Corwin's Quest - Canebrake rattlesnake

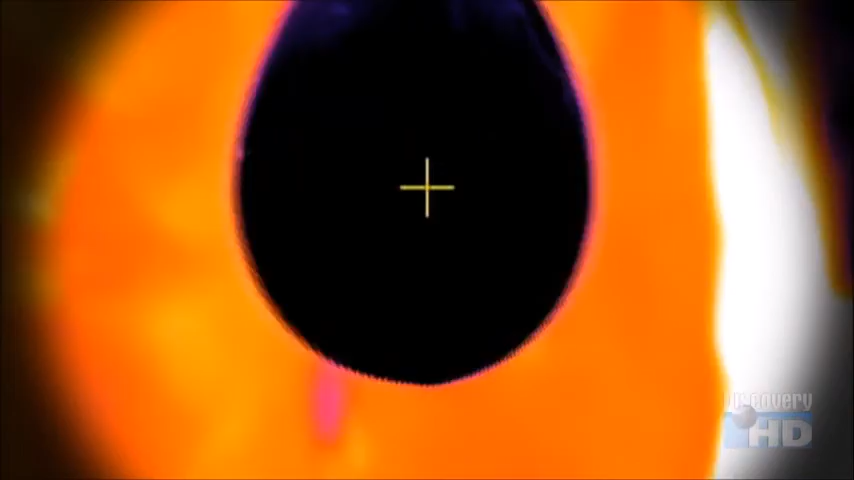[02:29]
camera we can actually see the balloons the way the rattlesnake does in this balloon
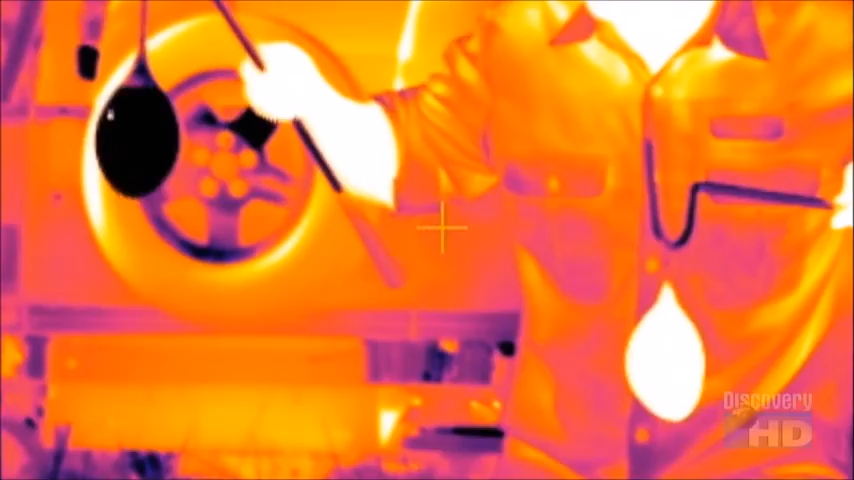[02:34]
there's cold water in this balloon there's hot water let's see how he reacts see